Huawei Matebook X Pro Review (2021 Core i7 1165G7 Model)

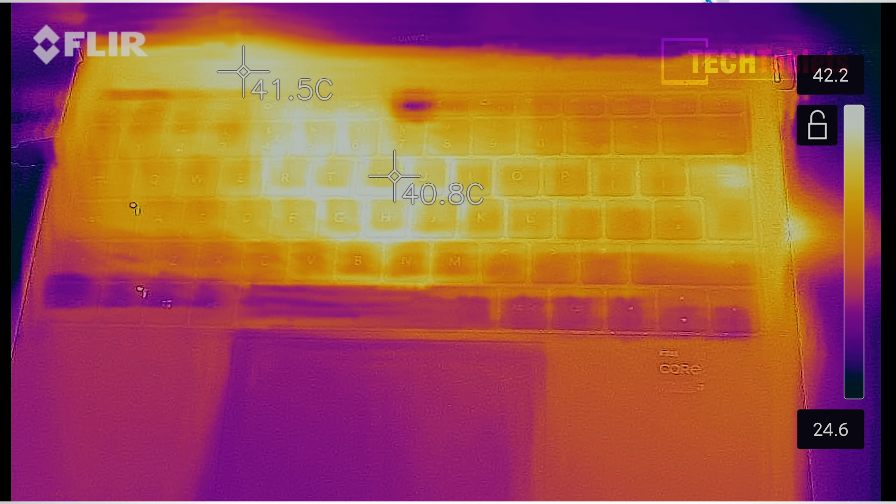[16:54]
they're actually very good 42 degrees celsius maximum is not bad at all for a very slim ultrabook style notebook laptop that we have here considering i've seen many of them getting
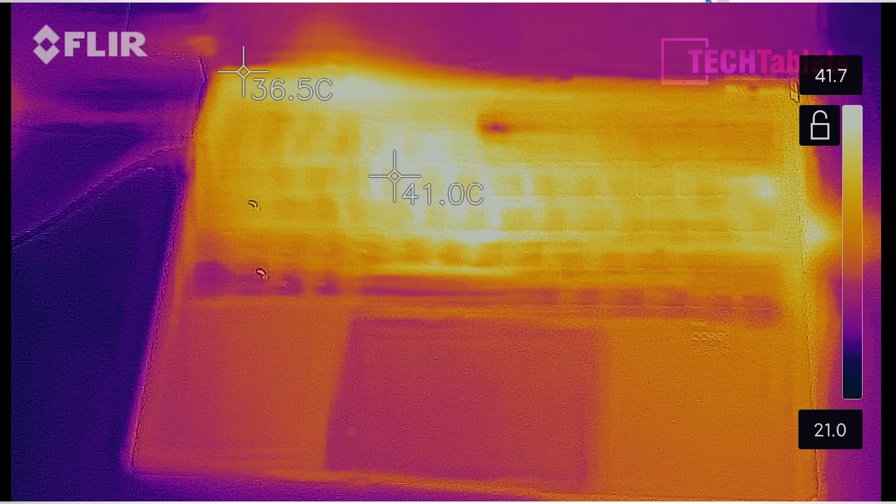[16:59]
up to 50 degrees celsius that i have recently reviewed this is a good eight degrees cooler and how does it fare for linux